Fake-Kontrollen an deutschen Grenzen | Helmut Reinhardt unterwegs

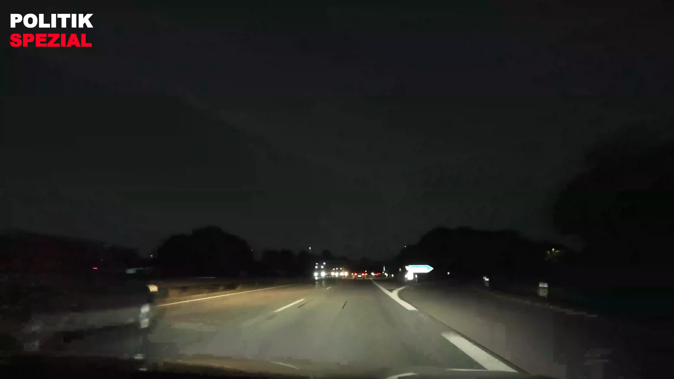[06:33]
Ja, Sie sehen es, es ist mittlerweile dunkel geworden, aber ich bin auch frisch und guter Dinge und auch gar nicht müde. Ich komme jetzt gleich an die belgische Grenze, dauert noch so 20 Minuten. Und ja, ich bin gespannt, was uns da erwartet, ob da Kontrollen stattfinden. Es ist sehr nüchternd. Ich war heute Morgen doch positiv überrascht, dass kontrolliert wurde. Aber das ist nur wirklich sporadisch an bestimmten größeren Grenzübergängen.